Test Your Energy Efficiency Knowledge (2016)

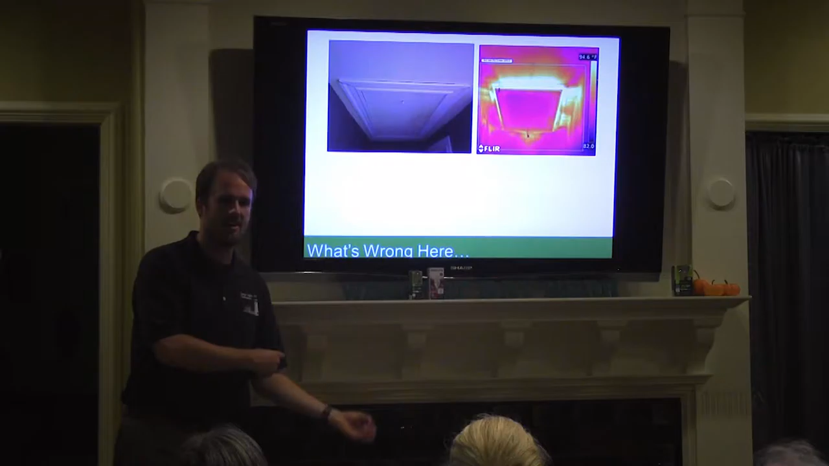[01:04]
And that big fan sucks air out of the house. So what you're seeing is you're seeing hot air from the attic getting sucked in all around these edges.
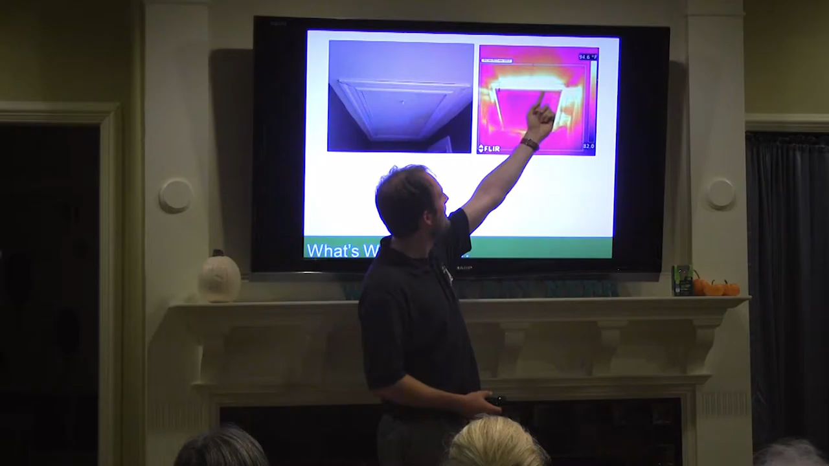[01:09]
Not only around the trim but around the actual hatch itself. And so in the winter, if that's not sealed up, all of your hot air, or not all of it, but a good portion of it will go right up and out around those gaps. As you can see. How about this picture?